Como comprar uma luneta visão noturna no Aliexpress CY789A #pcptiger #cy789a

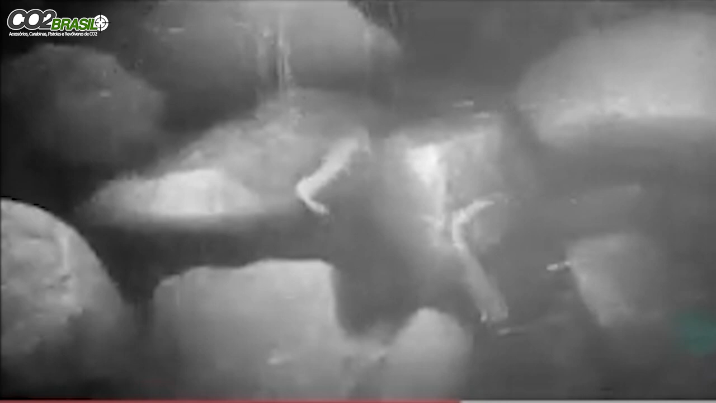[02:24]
Olha o passarinho que bacana. Muito boa essa imagem noturna. Que show de bola.
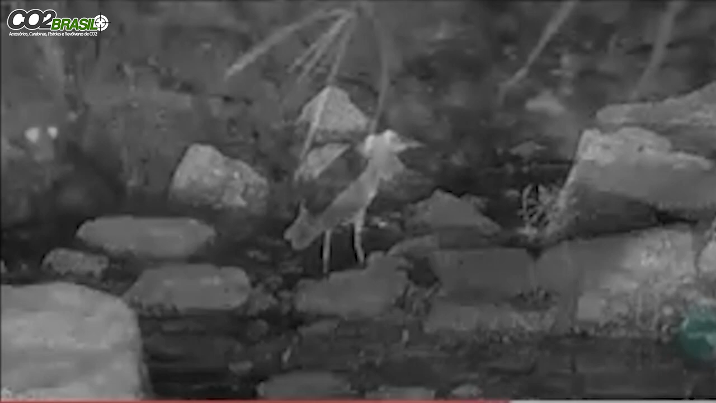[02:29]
Olha o ratinho, danadinho. Vai beber uma água. Ei, ratinho, ratinho danado.
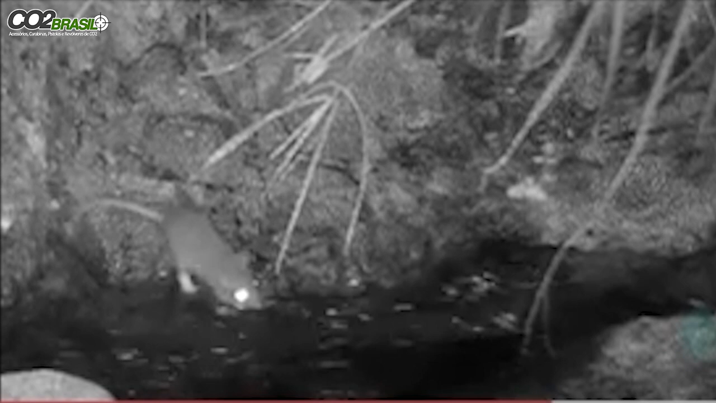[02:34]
Deixa uma caçadora te pegar.
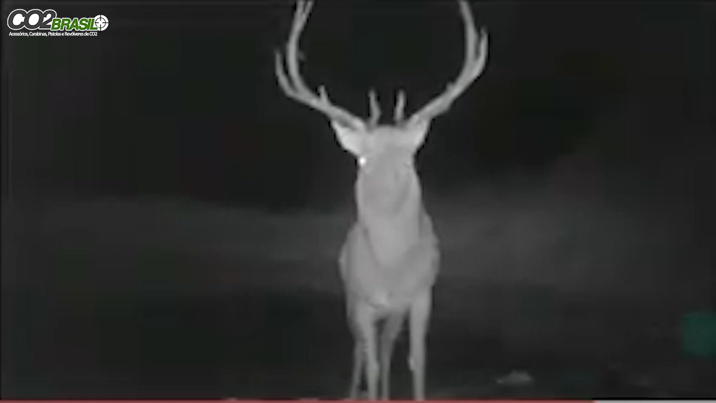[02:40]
Olha como o animal chacoalhando, se ele dá pra ver até a água. Que ele vai chacoalhar a cabeça. Olha só. Que imagem show de bola. Que bacana, rapaz do céu. Equipamento top de linha.
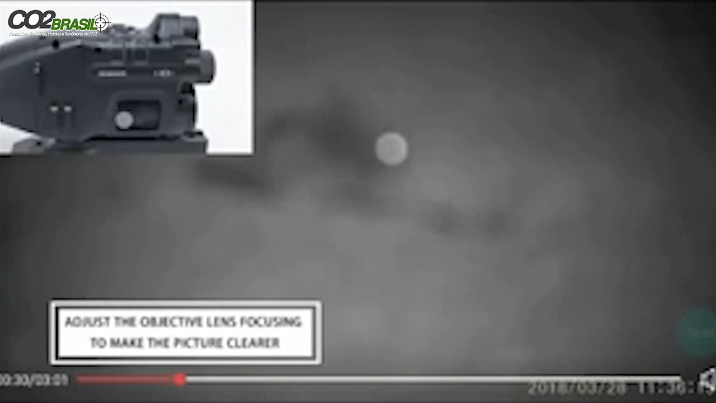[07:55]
Que show de bola. O ajuste de foco é manual. Como se fosse o paralaxe da luneta. Olha como fica nítido a imagem.
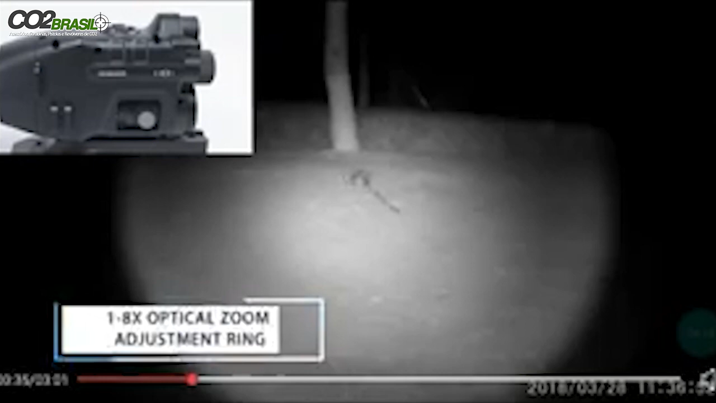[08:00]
E tem o zoom optical. Vai de 1x até 8.
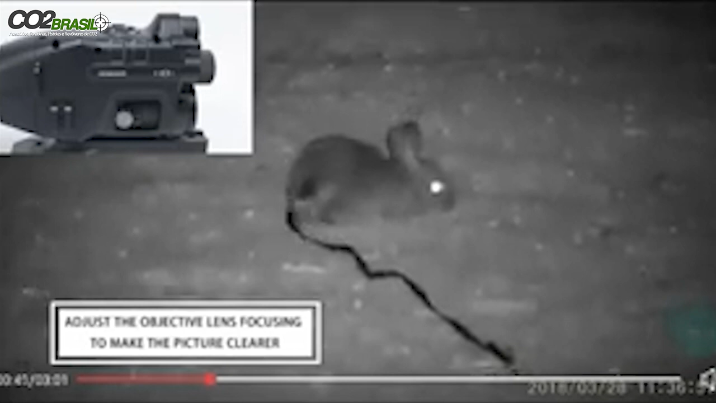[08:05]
Você consegue ampliar bastante mesmo. Uma ampliação bem bacana.
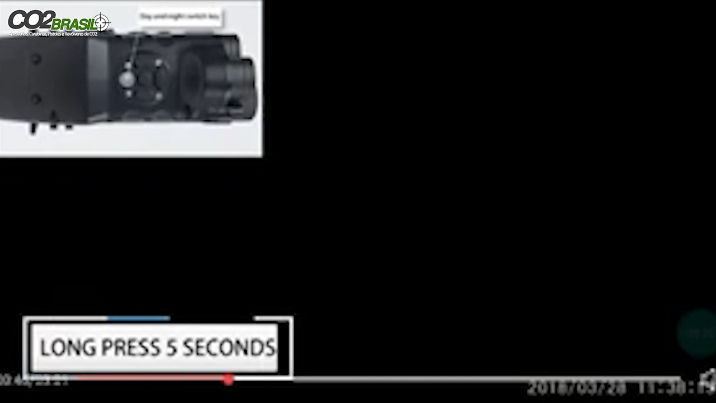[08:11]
Se você fizer uma pressão de 5 longa, ele faz o ajuste de brilho.
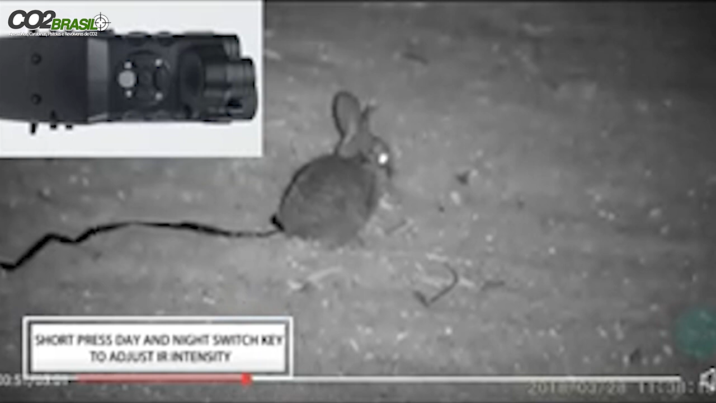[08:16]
Parece que é isso que eu entendi. Intensidade do ajuste de brilho. Show de bola.
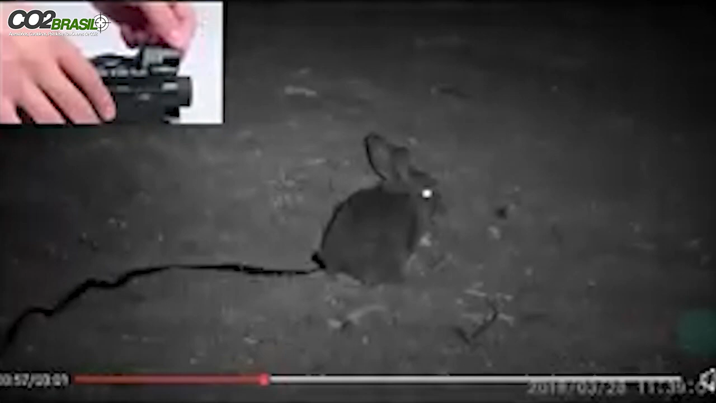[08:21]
Olha só. A lanterna, você ajusta para a esquerda, para a direita, para cima, para baixo. Tem um ajuste angular a lanterna. Cara, que coisa maravilhosa.
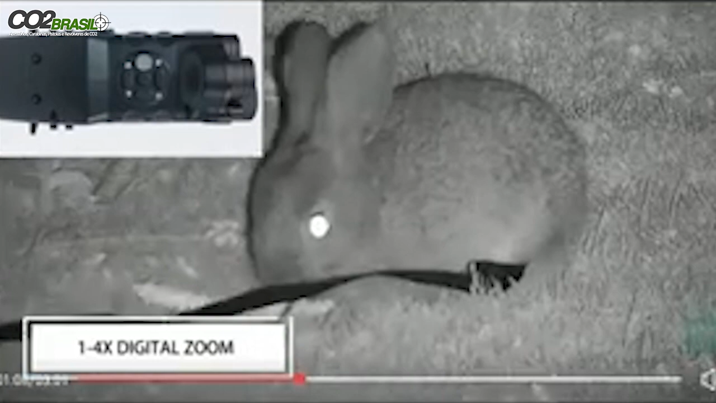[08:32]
E tem um zoom digital de 4x também. De 1 a 4x. Ela amplia de 1 a 4x.